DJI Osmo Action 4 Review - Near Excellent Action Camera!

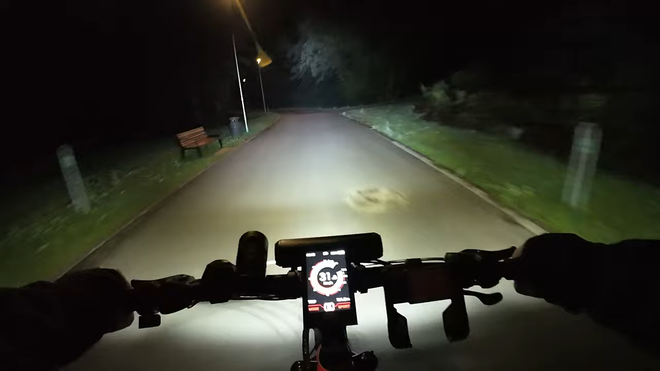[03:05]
In low light, there is some visible noise and the footage does not look as good as in DJI's promo videos, but keep in mind that I filmed these shots in dimly lit paths. The low-light 4K 30fps footage looks better, but the 60fps video is surprisingly good too.
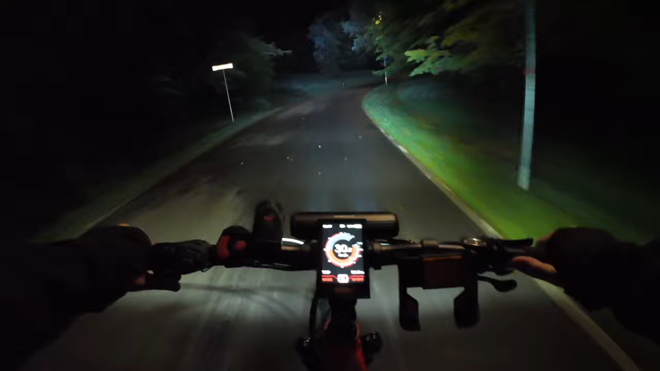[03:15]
Overall, the video quality is very good and probably the best I've personally seen coming out of an action camera thanks to that large image sensor.